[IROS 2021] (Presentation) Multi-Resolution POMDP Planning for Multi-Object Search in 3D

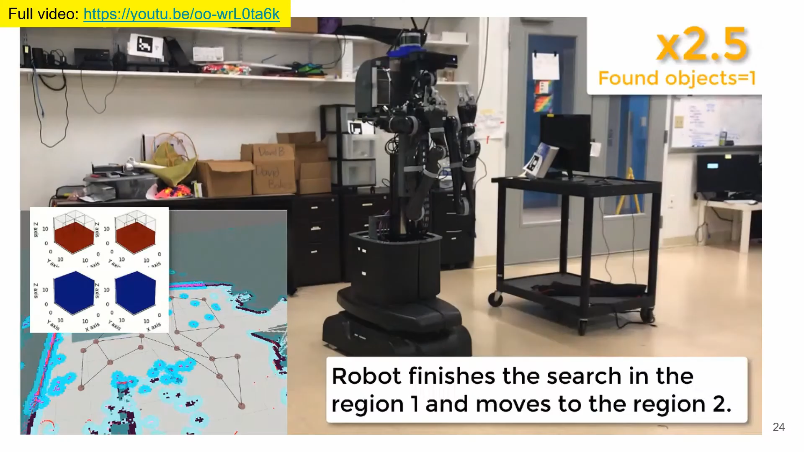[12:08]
We implemented our algorithm on mobile robot.
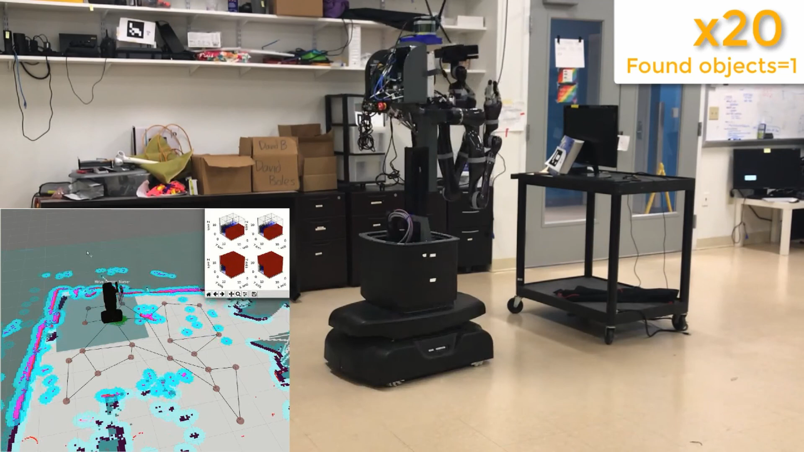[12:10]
It is equipped with a depth camera and can navigate and move its torso up and down, facilitating a 3D observation space and a 3D action space. In this implementation, we consider move actions to be navigations between topological graph nodes. And in this demonstration, the robot finds 3 out of 6 objects in 2 search regions in about 15 minutes.